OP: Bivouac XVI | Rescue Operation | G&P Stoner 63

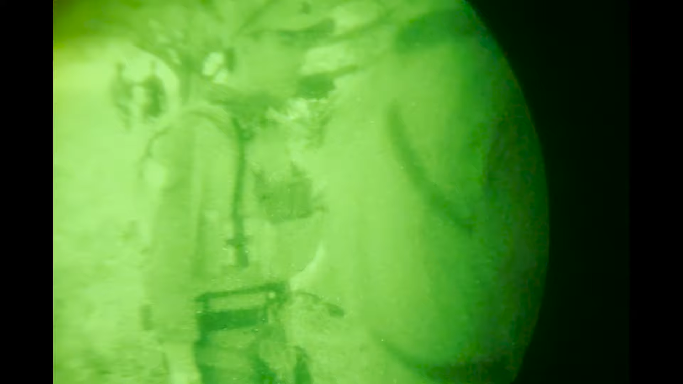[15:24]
They also use the quad ones and the panel, but those are like those really delicate ones.
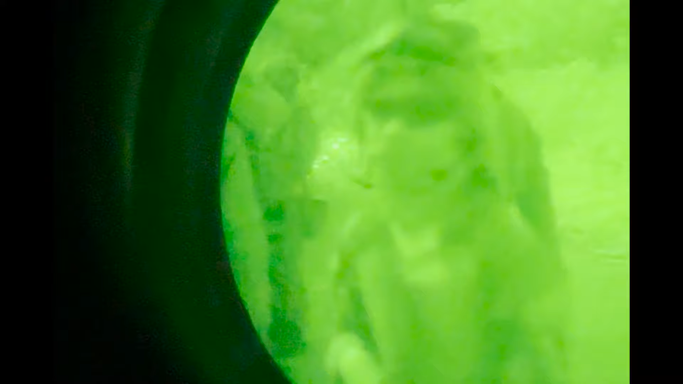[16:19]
I'm not sure they're friendly, but they're coming from...